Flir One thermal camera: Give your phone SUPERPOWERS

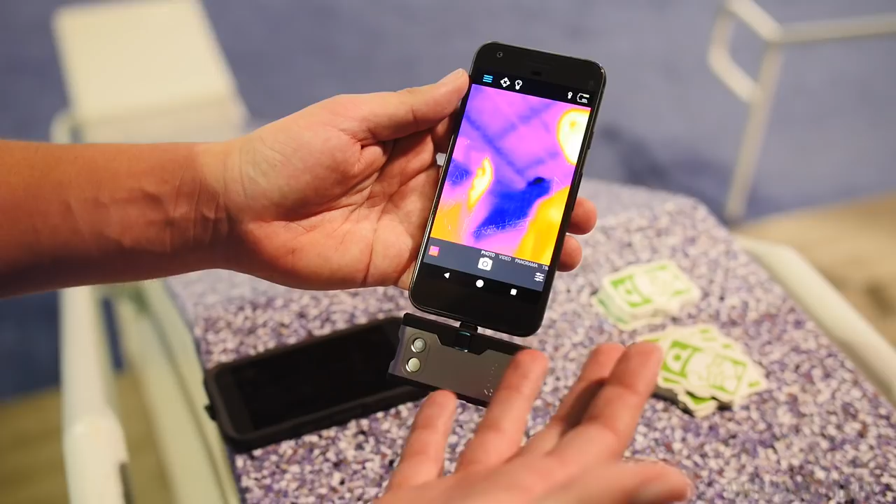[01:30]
It's also great for detecting water leaks, even finding studs on exterior walls. It's also good for finding blockages. You can also use it in car maintenance diagnostics.
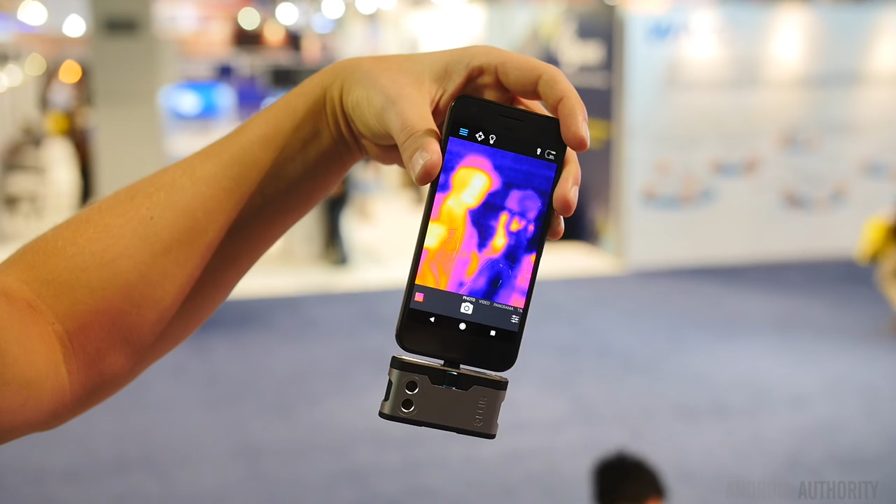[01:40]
If you're having to blockage in your AC or heat system, you'd be able to detect that pretty easily with this device. And really, the possibilities are endless. So what kind of technology? I can see on the peripheral here that you have a couple of cameras there. What exactly is the tech that's causing this to happen?
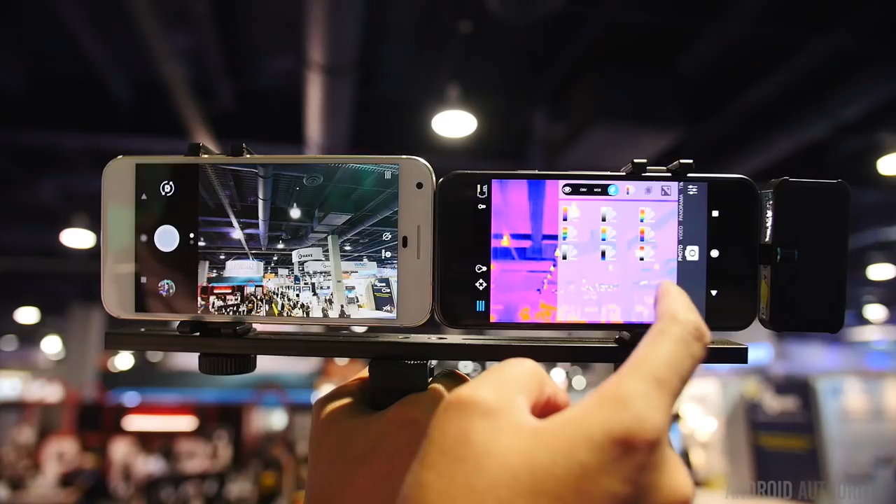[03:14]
We're just walking through the show floor, and I'll be cutting in and out, as you can see here with the thermal camera, with the FLIR one, and with my camera. So you can kind of see the difference there.